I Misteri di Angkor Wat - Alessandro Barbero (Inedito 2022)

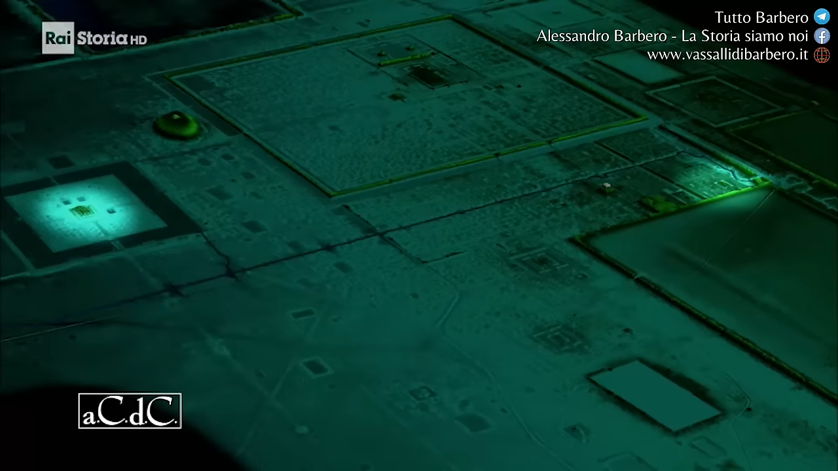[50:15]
la ricerca prosegue nella sua città fortificata del complesso di Angkor Angkor Thom la grande città nella lingua Khmer